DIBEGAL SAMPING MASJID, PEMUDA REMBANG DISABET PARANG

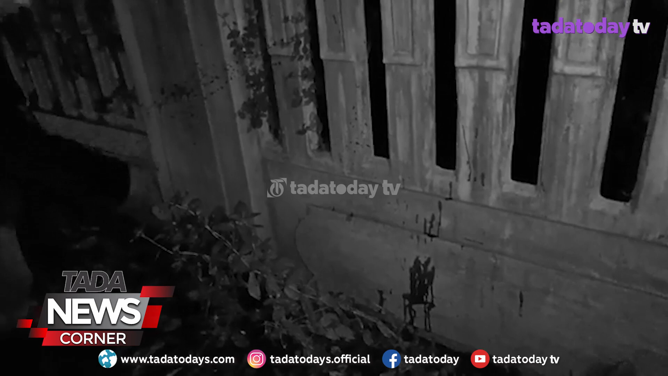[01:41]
Terlihat masih ada bekas bercak darah di sepanjang jalan samping Masjid Agung Baitur Rahman dan tembok rumah warga. Sobirin juga menambahkan bahwa korban sempat melakukan perlawanan terhadap kedua pelaku.